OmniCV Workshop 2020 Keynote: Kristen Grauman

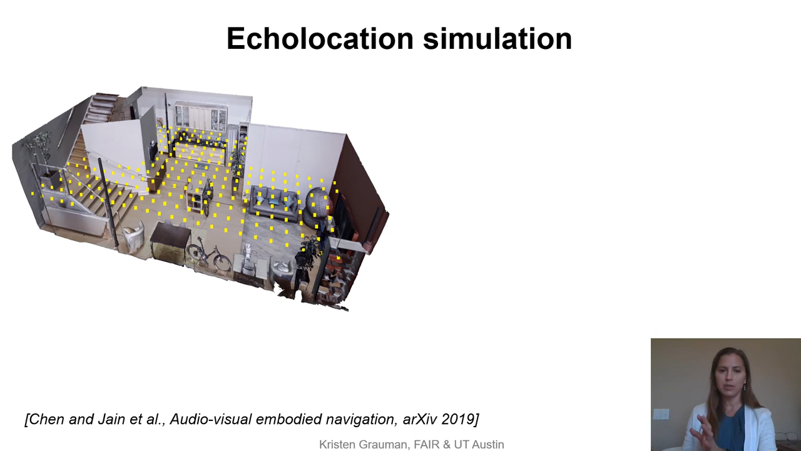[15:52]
what's available at training in the audio side to do new to do better at some spatial tasks so first how do we get the data to create these echoes so in some other work in the group we've developed a simulation platform for these 3d environments and so we started by looking at the replica scenes from the public facebook data set these are real world 3d scans of the environment and we get a state-of-the-art audio simulation for it and in fact we pre-computed it at all the yellow locations you see here such that with the room impulse
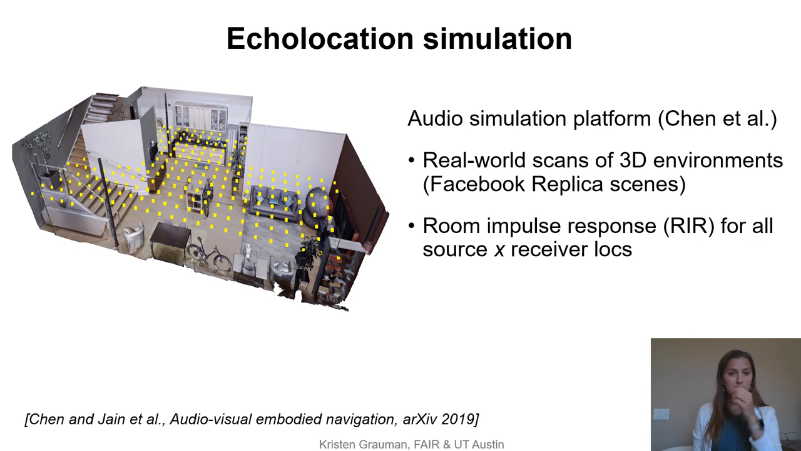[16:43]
appropriate position and what that means is you can place an agent anywhere in the scene and a sound source somewhere else and hear that properly and including in our case for echolocation this means placing the agent and the sound at the same position so the agent emits a sweep signal and it uh here called a chirp and then it will receive the echoes
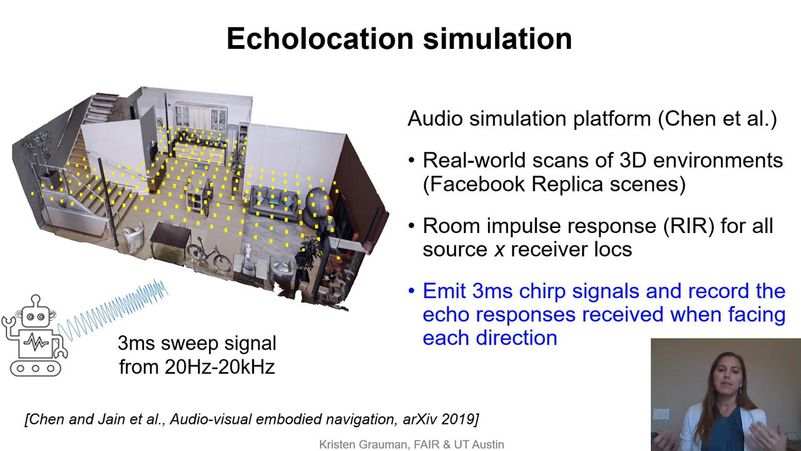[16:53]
that um that are heard and we can receive them importantly as we place the agent at any number of options so here in this view then now we're looking top
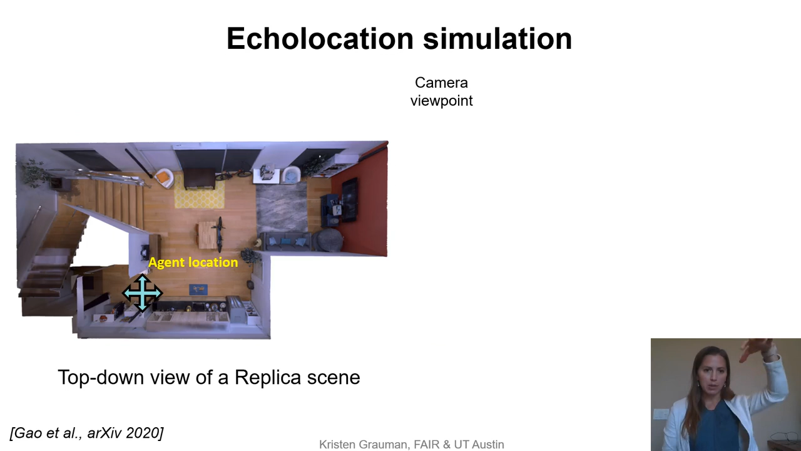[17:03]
down suppose the agent is there at that cross arrow then we can look forward or to any side from that agent's view within this scene sense the egocentric rgb in depth and also sense the egocentric echoes here shown on the top right as the spectrograms for the left and right ears so those are the echo responses and now imagine getting that not just when the agent faces left but also when the agent rotates at some number of of directions okay so the agent will see
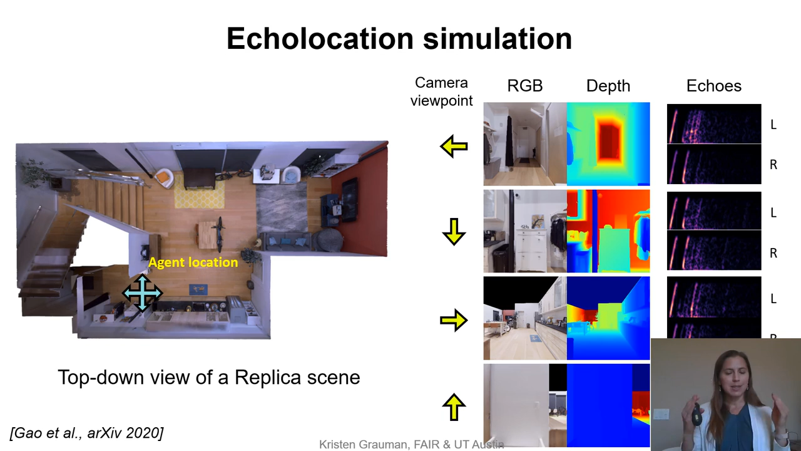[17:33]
something different for each time it'll also receive slightly different echoes and remember this is because of the shape of the scene effects the echoes it receives